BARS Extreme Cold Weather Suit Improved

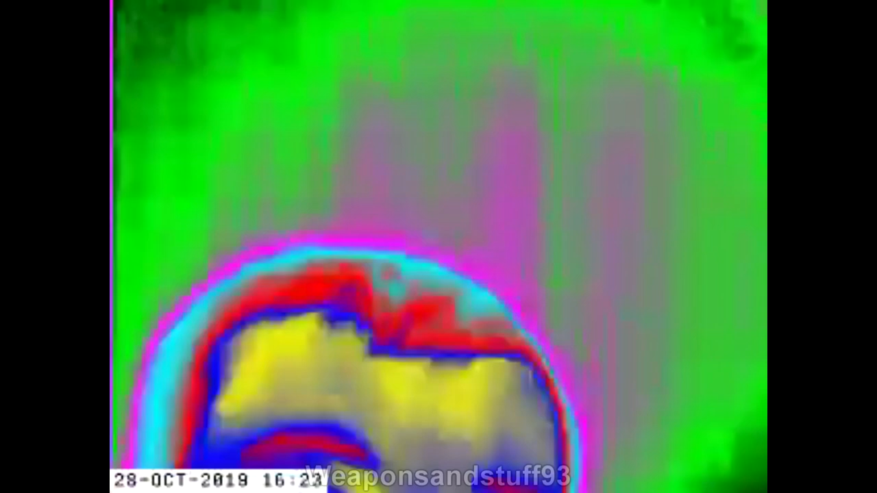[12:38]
So, I was absolutely blown away by this FLIR footage. As you can see, I've got it set so sort of yellow is hot. It's on the colour wheel preset. So, you can see my hands and head, obviously,
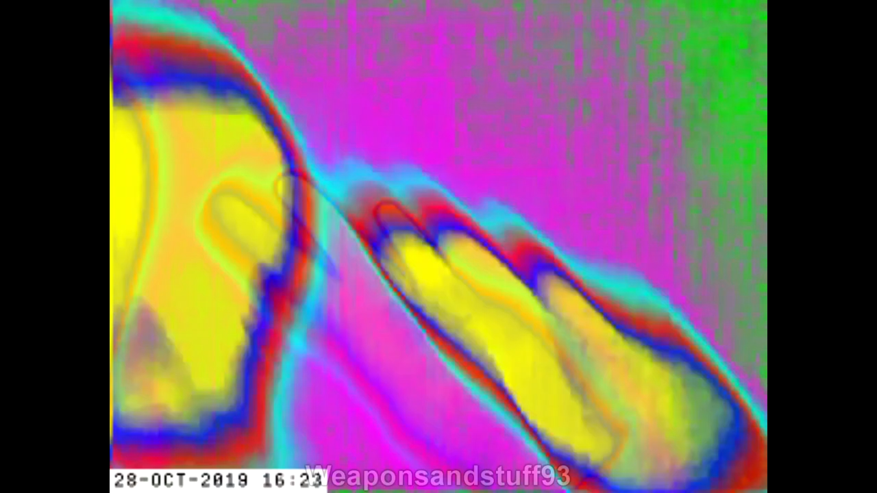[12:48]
but you'll notice as soon as I start putting the hood on and doing it up, I pretty much disappear from the FLIR. Only my eyes are visible, which is the only bit of my face showing.
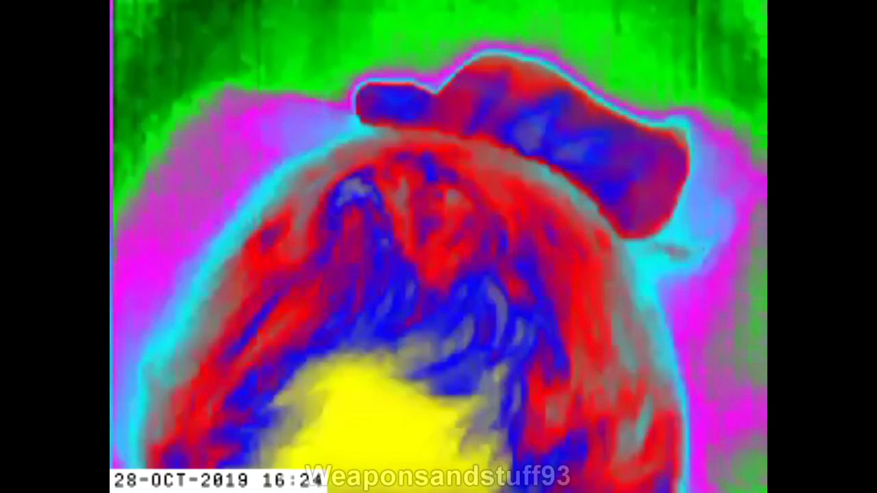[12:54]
So, this could certainly be used, and especially as it has a camouflage platter on it,
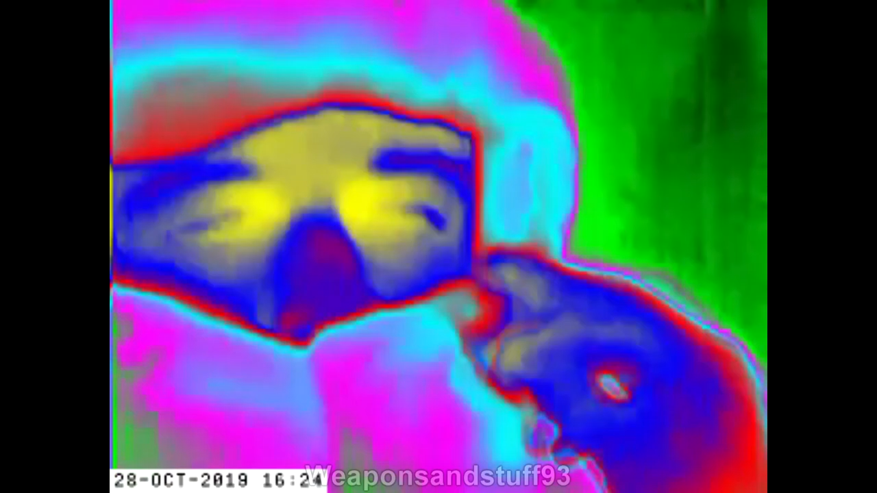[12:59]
to hide from both FLIRs and, obviously, the naked eye outside in the wilderness.
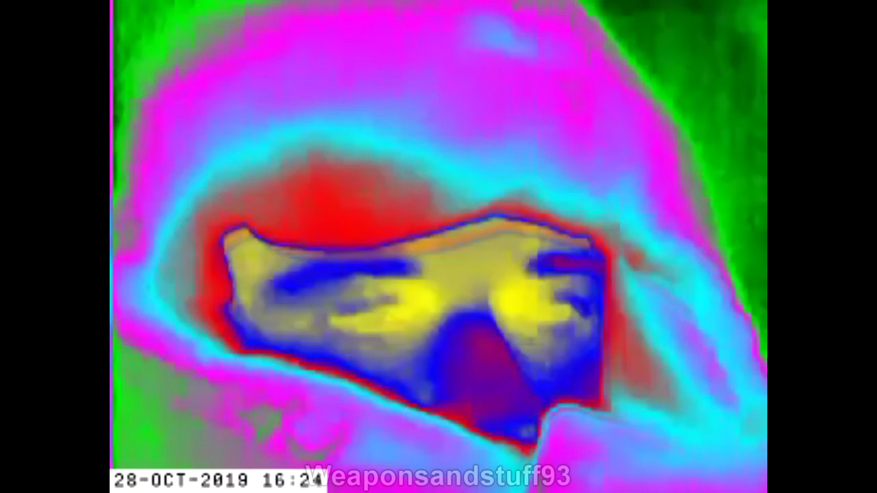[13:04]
I imagine there'd be some sort of IR illuminators that may show up the material, but this is really impressive.
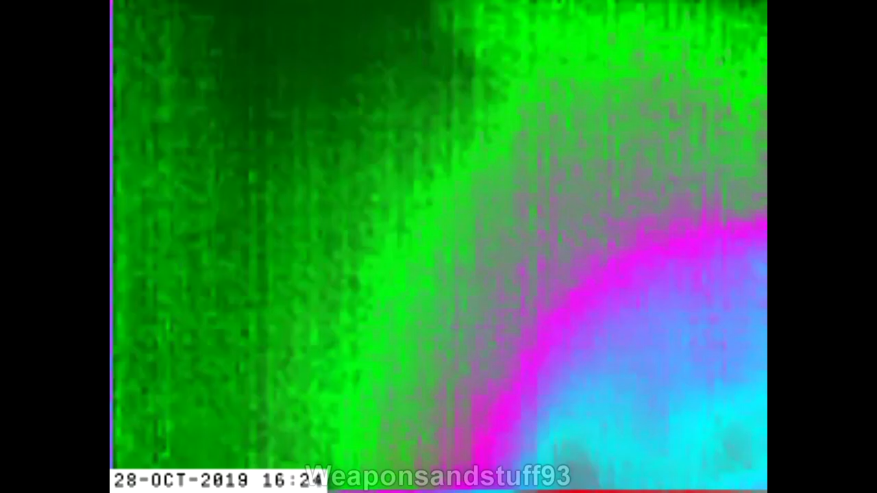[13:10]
It gives you an idea of just how well this stuff traps the heat when you appear the exact same temperature as everything around you.
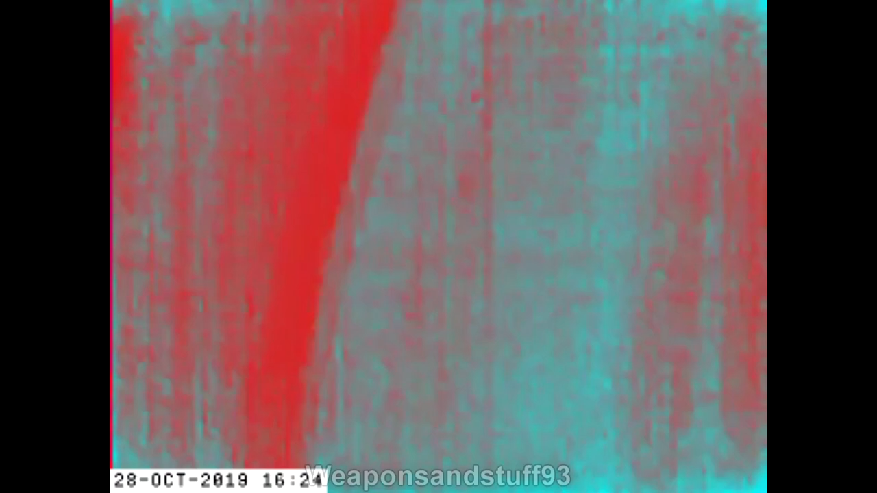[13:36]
Slight improvement over the old ones, nothing major, but, yeah, the FLIR footage is just what really impresses me here, just how well it hides you.